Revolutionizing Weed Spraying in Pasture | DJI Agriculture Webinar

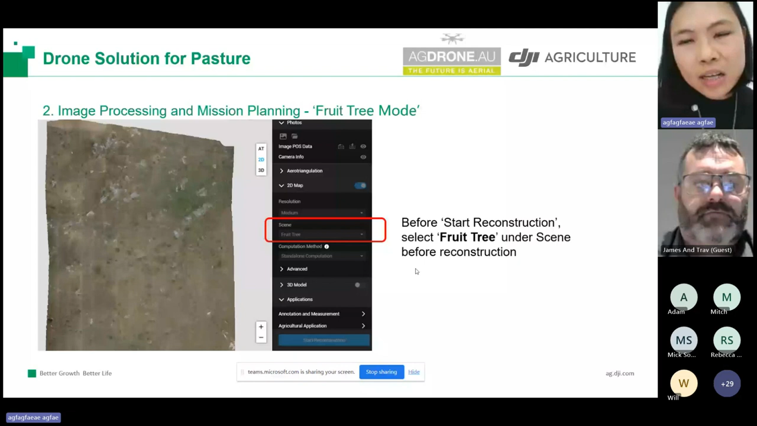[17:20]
So before start reconstruction, make sure you select fruit tree under the scene for reconstruction. And when the reconstruction, when the processing finished, the next step would be to classify the target into correct classes.
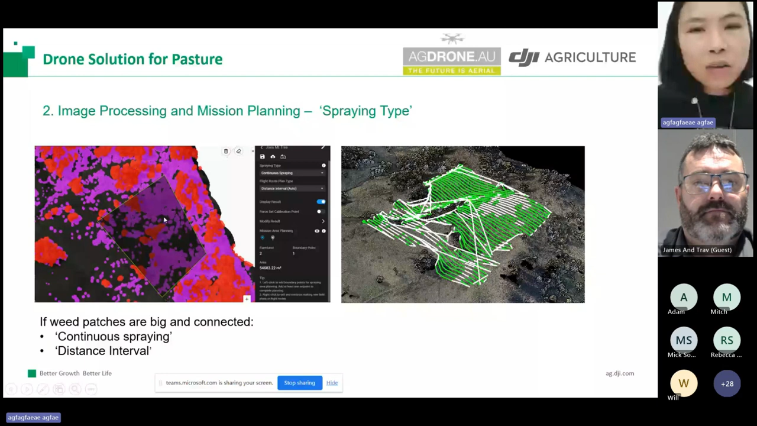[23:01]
a way to improve the efficiency is to use the spot spring and tree crown. As a result, the drone will only fly over the sanctuary of the wheat patches, hover, and then do the spring. So not only the efficiency is improved, the chemical reduction is also more significant comparing with the continuous type.